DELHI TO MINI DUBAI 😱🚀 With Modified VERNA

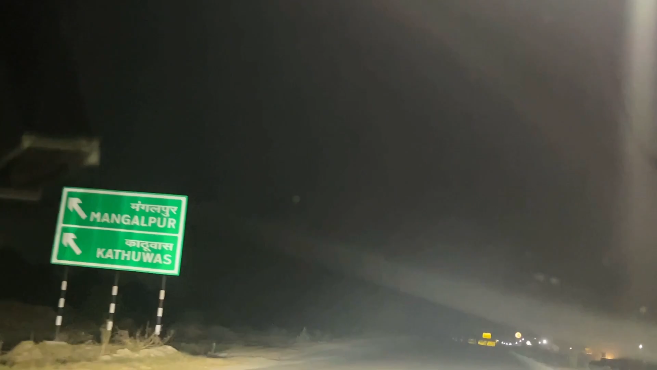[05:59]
वाश तो भाई यह इस तरफ हो गया तो भाई रोड है पूरा भाई खाली का खाली और यह दिखार
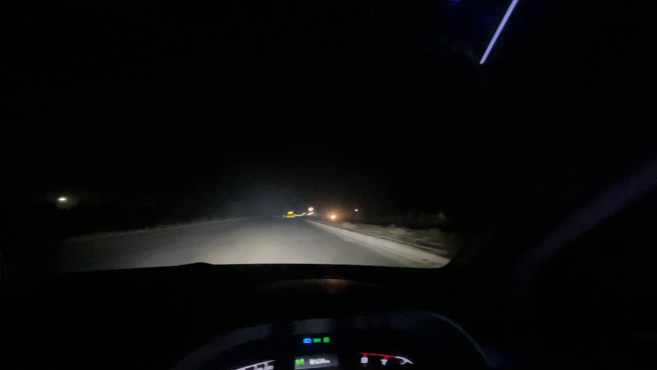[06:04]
अच्छा इस तरफ भाई रोड तो अभी तक बहुत बेकार मिला